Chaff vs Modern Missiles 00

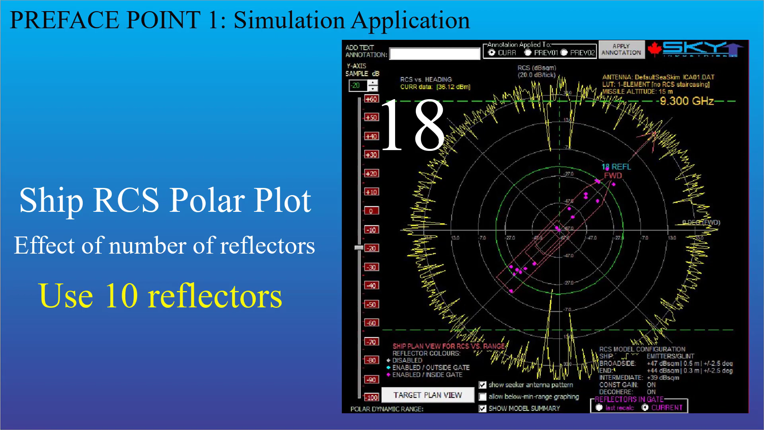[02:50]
You don't see much change past about 10 or possibly even fewer. Preface point 2. The importance of range cells.
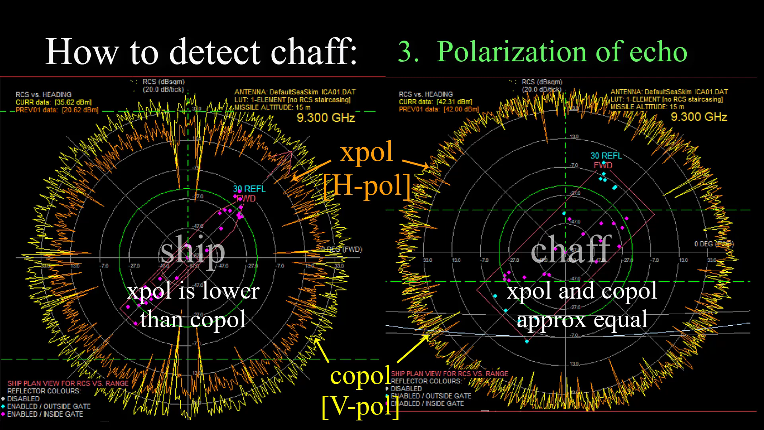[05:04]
If the seeker is, for example, vertically polarized, then most of the echo from the ship will be vertically polarized. But a chaff cloud, the echo from a chaff cloud, might have more of an even mixture of vertical and horizontal polarization, since the chaff wire is going to fall in a random orientation.